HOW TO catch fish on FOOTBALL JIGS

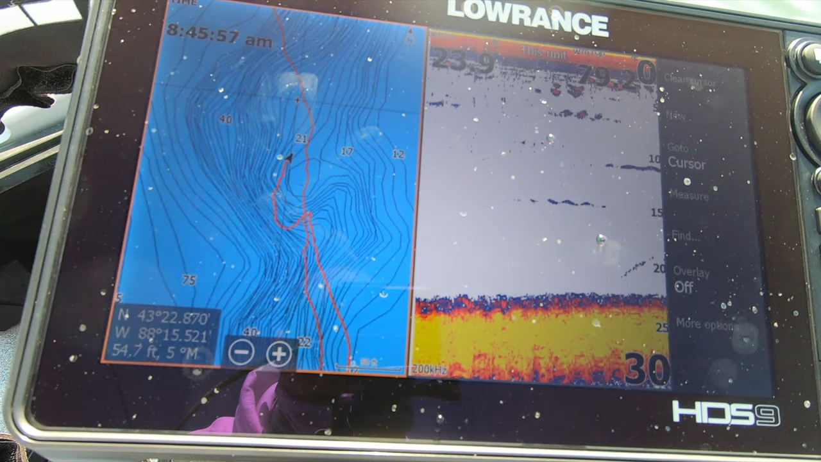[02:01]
all right so we're fishing in about 23 to 25 feet of water and we're fishing a deep weed line and basically
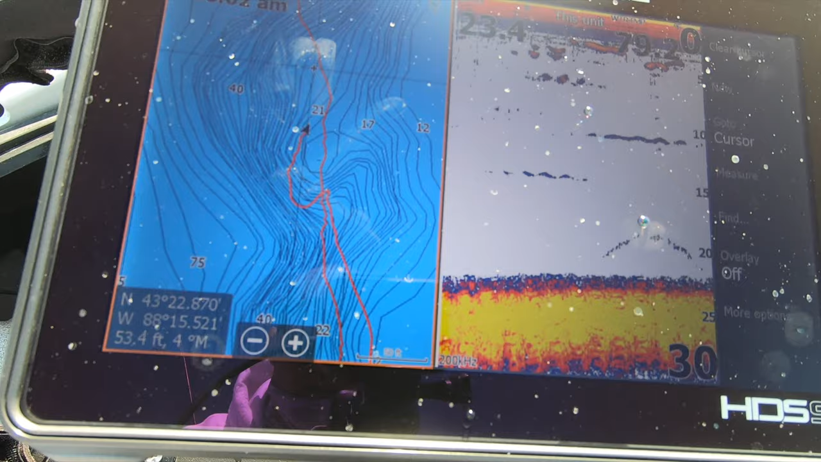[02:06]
all we're doing is throwing a football jig into the weeds and then we're just ripping it back out